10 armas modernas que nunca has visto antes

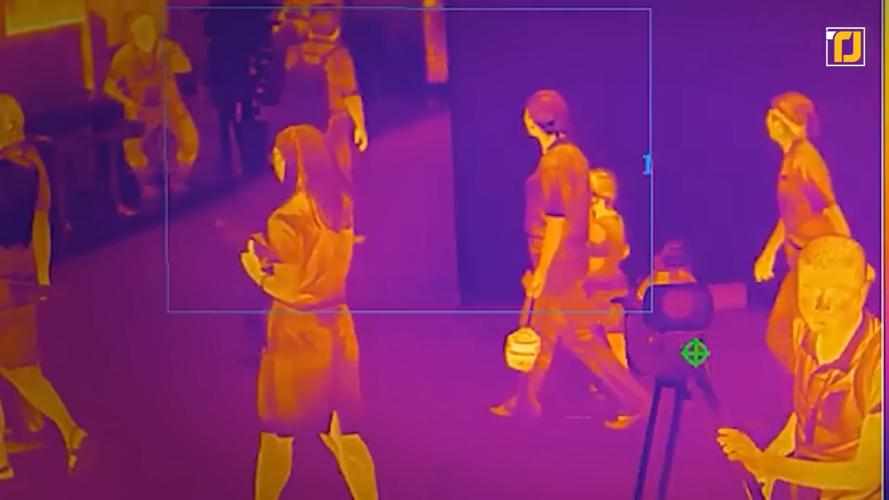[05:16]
buscar la firma térmica del enemigo e incluso detectar movimientos a través de las paredes. Pero lo que aún no has visto es una mira inteligente.